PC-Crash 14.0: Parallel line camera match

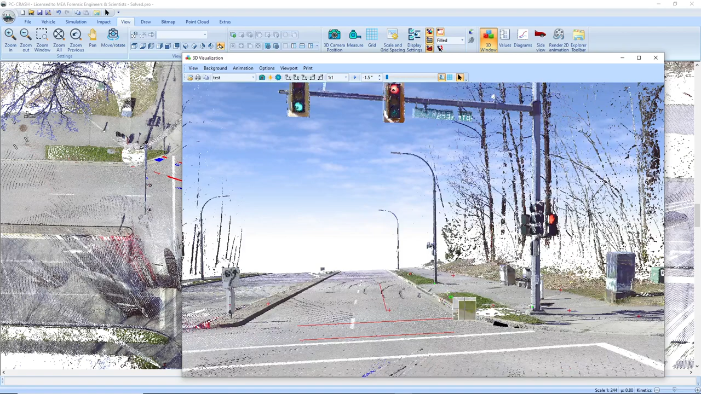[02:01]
And say that's parallel maybe with this curve. Again, matching with 2D. So now if I run the optimize,
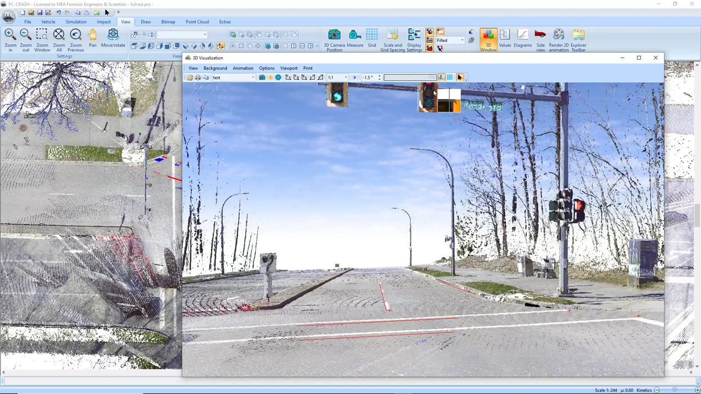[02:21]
So now I can do things like project my skid marks onto my scene.